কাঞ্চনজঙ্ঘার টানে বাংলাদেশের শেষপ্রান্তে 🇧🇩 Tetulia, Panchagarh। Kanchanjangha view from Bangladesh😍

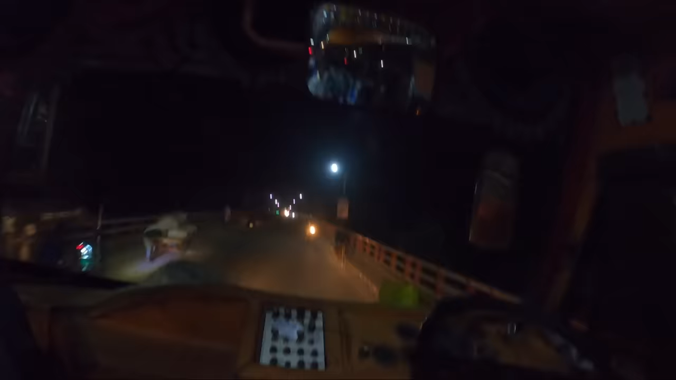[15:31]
বন্ধুরা, আমরা এখন বাসে করে রওনা দিলাম বাংলাবন্ধা 0 পয়েন্ট থেকে পঞ্চগড় বাস স্ট্যান্ডের উদ্দেশ্যে।